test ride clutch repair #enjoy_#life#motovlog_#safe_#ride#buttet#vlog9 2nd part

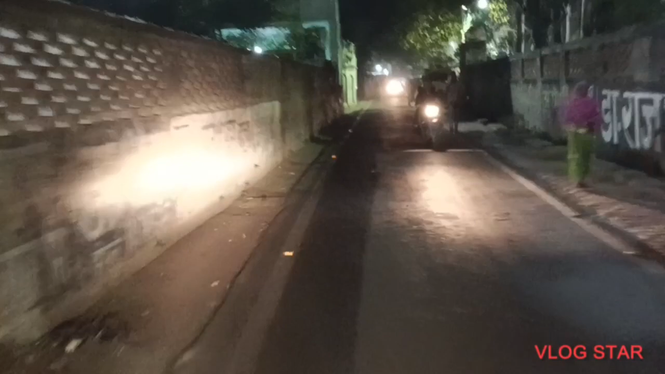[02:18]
कि यहां क्या बताएं, यहां प्याता बताने लाएक कुछ है नहीं, तो आप बस रास्ते देखिए,